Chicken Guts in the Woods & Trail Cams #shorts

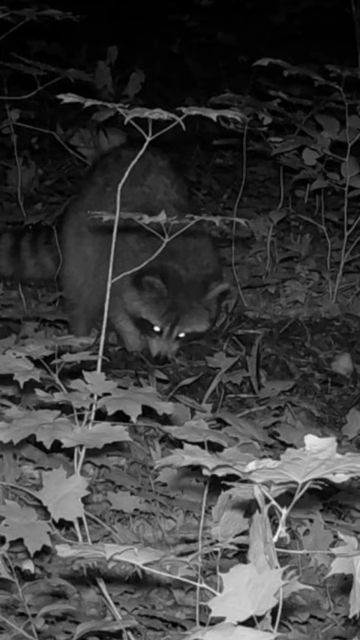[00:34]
they're chewing on some bowels right there and they're pretty wonderful to look at but can be pretty vicious coyotes again lots of